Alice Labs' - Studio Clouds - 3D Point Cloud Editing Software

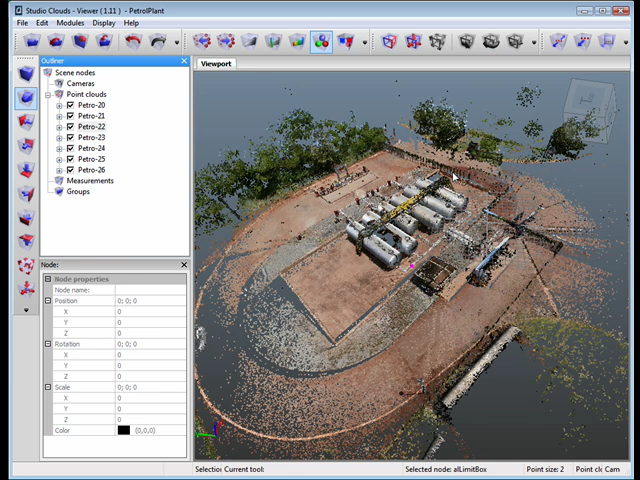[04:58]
So there's a distance measurement tool. You can just click on a couple of points and it just automatically puts up a little leader with some information. There's also single point picking. So if you need to find the coordinates of a particular point, you can do that quite easily.
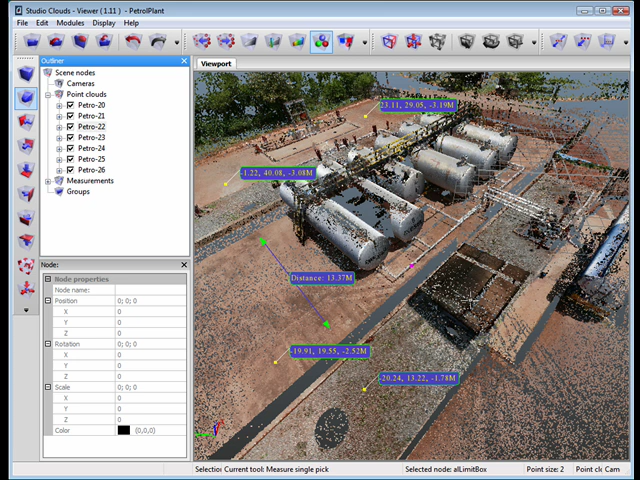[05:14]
And there's also a little annotation thing where you can stick in notes.
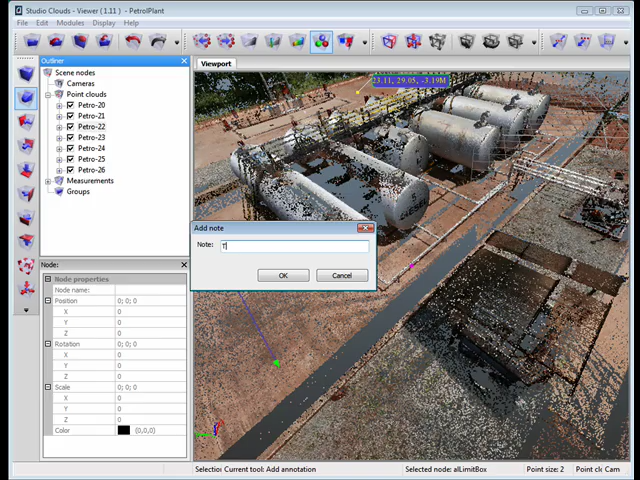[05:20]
I'll just call this tank or something like that. And apply it to your point cloud, which is a nice way of keeping it informative and organized.
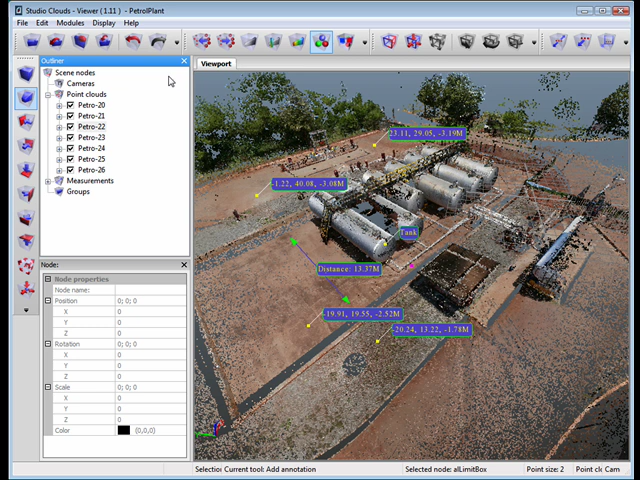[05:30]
The other thing that Studio Clouds offers is a cloud editor. And the editor is kind of neat in that it operates kind of like Photoshop in layers.
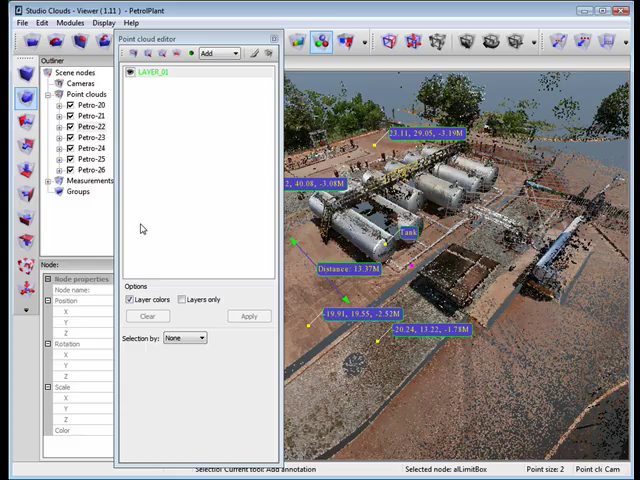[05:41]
So I'll get into a point here. Something like this, let's say.
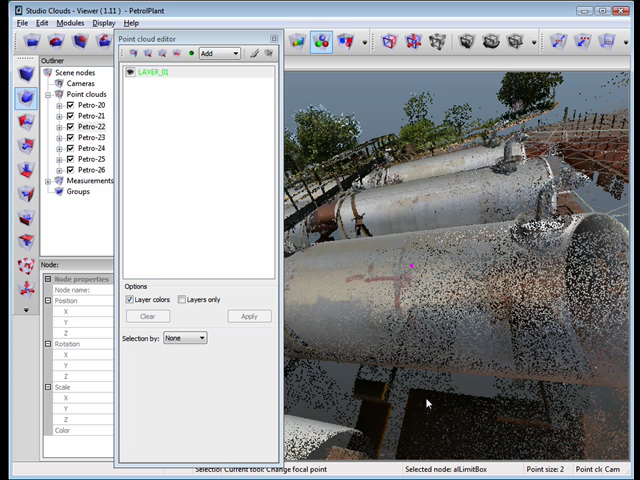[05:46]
One of these tanks. And I've created a layer. What I'm going to do is create a selection from that layer. I'm just going to take a section such as that. And you'll see that it just highlights it like so. And we can do some different things with the point cloud. We can actually add or subtract to the selection or even just remove sections of the cloud. But we can also do some paint brushing, which is kind of nice. And I'll select a bluish color.
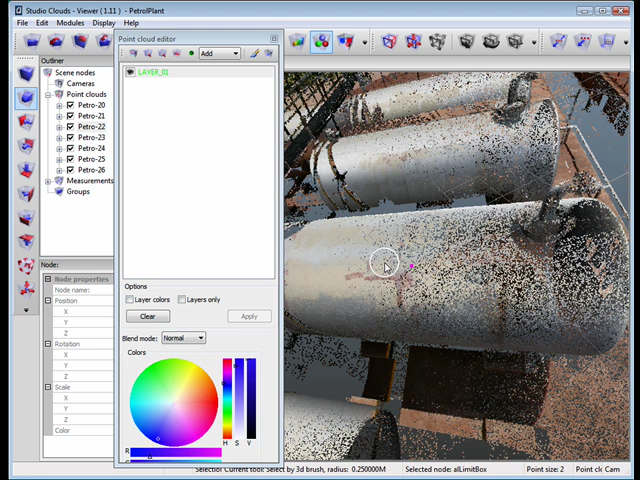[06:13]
And I'll make the brush a little bit smaller. And you can just go on here and just start brushing in like that. And you'll notice it got cut off here because it actually doesn't let you paint beyond the limits of the selection.
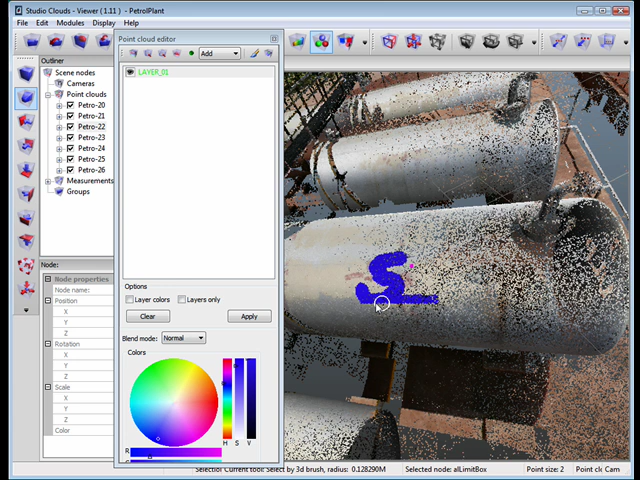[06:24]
Like that.
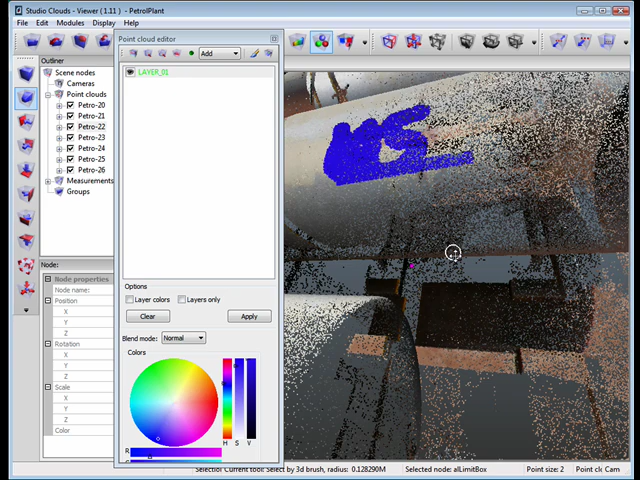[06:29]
And what you can do as well is, you know, you can build up these layers and do different things. You can also shut parts of the layers off to protect some of the things or some of the work that you've done.